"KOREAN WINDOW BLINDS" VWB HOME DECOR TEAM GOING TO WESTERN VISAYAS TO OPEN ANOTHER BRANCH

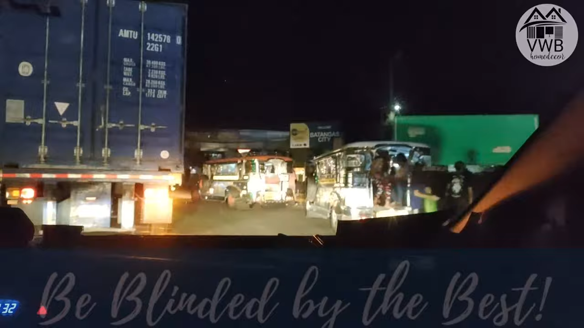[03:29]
Alright guys, andito na po tayo ngayon sa Lipa, Batangas. Yan, malapit na tayo sa fort ng Batangas.
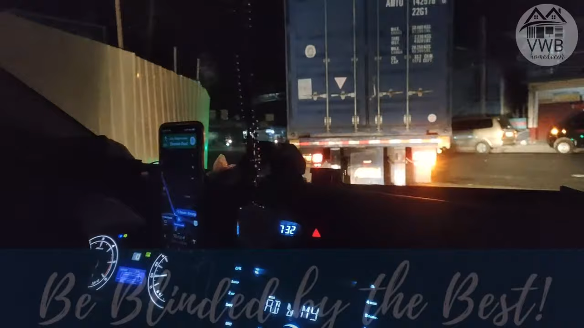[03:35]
Within 10 minutes, andun na po tayo guys. Yan.
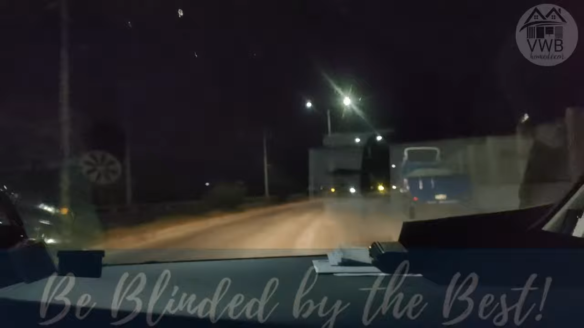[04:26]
Alright guys, ayun, malapit na tayo. Malapit na tayo sa Batangas Fort. Ayan.
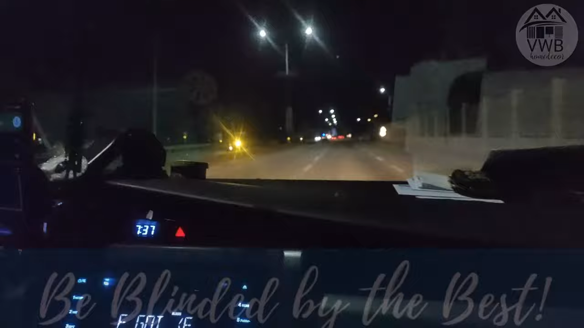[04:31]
Mamaya, i-double check natin kung ano pa yung mga kailangan nating requirements. Pero I think, complete naman na kami based sa online requirements na chinek namin. Mamaya, update po namin kayo. Ayun, malapit na tayo dito. Ayun na.